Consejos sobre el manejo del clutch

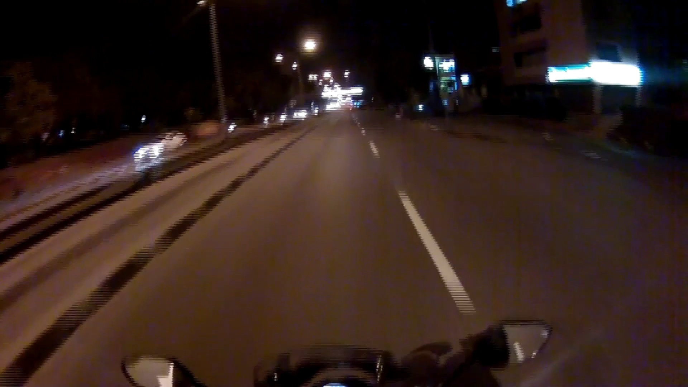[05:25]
ustedes alcanzarían posiblemente a ver que la acción del clutch es inmediata con el golpe de gas. Así.
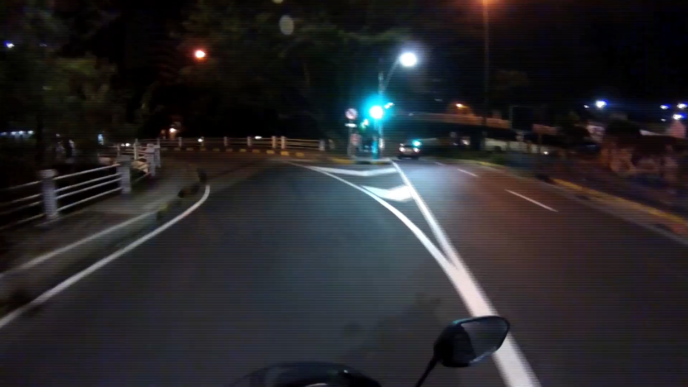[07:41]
Giremos por acá, yo por acá no los he traído desde hace mucho tiempo, creo.
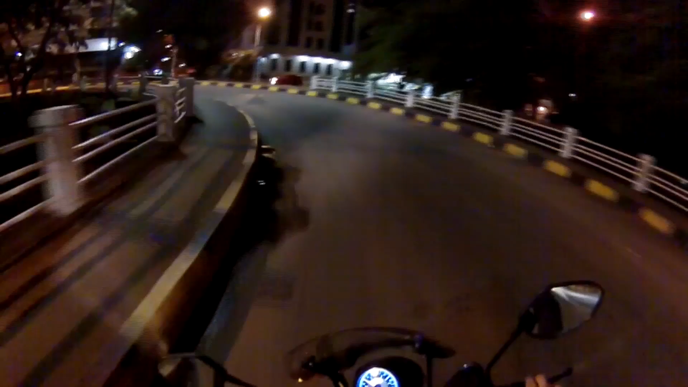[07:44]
De hecho, años, cuando grababa todavía en Susi. Entonces sí, digamos, es una recomendación interesante para los que quieran quizá alguna vez intentarlo. Traten de mantener 2 dedos en el clutch sin presionarlo y 2 dedos en el freno sin presionarlo. Y mídanse en la moto, siéntanse cómo se sienten, si les parece más fácil accionar el clutch de esa manera, si les parece más difícil, si les parece más difícil acelerar de esa manera.
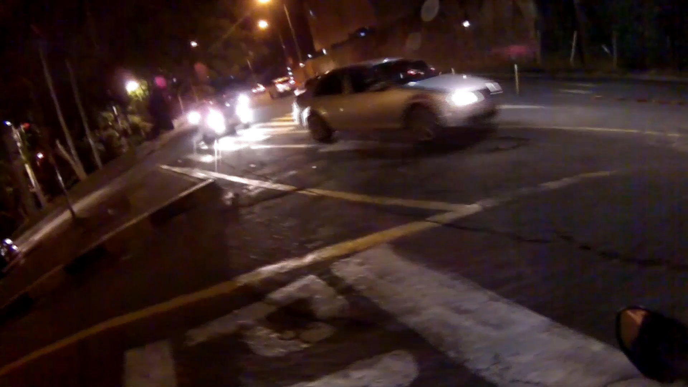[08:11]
Para mí es algo ya un poco naturalizado porque practiqué bastantes años el deporte. Y pues esas cosas se le graban a uno, se le quedan permanentemente ahí en la cabeza y es difícil sacarlas. Bienvenidos al sector de, no recuerdo cómo se llama esta joda, pero estamos por los lados de los restaurantes fancy y bonitos de la ciudad, cerca del Instituto Departamental de Bellas Artes, la Universidad para Artistas en el Valle.